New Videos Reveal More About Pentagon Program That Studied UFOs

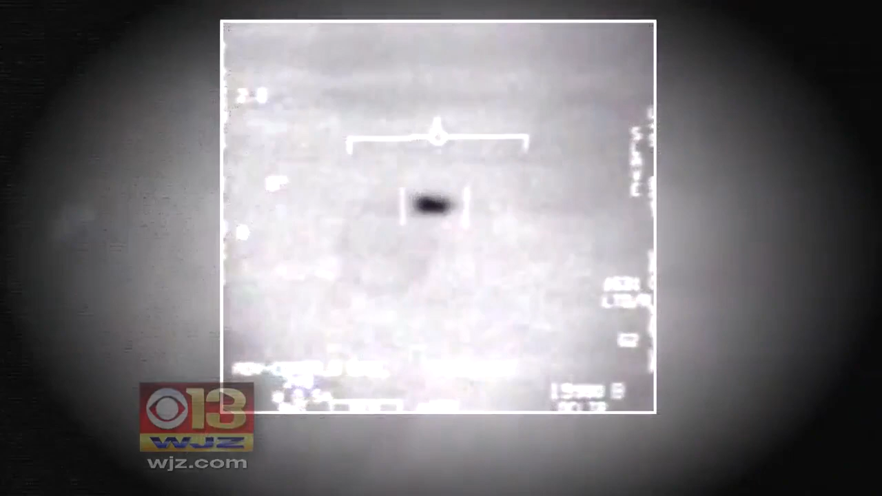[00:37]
In 2004, two Navy jets spotted this school bus size object off the California coast. It's not a drone.
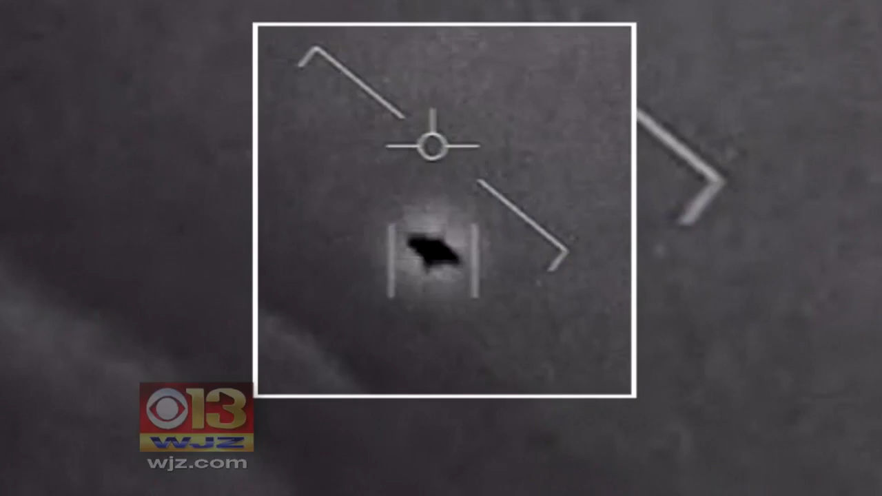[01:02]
Some, but not all of its work was declassified, but not exactly explained.
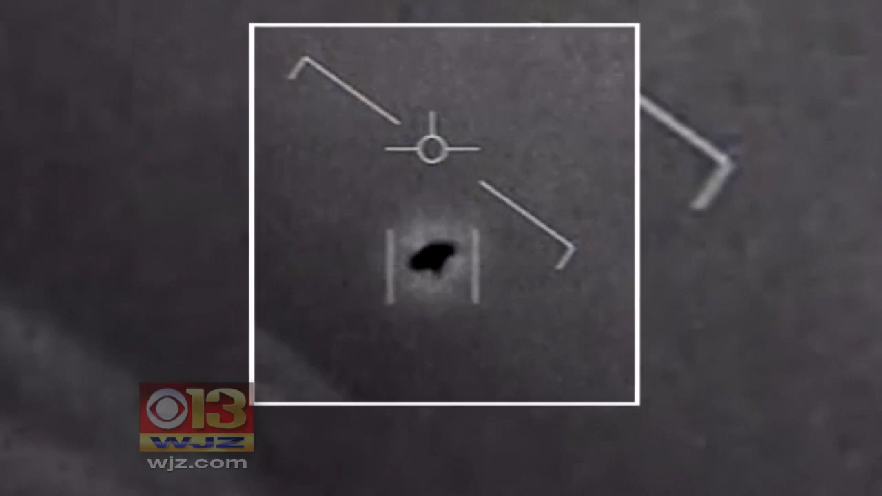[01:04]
What we are looking at is truly beyond next generation technologies. But is it a spacecraft from another world?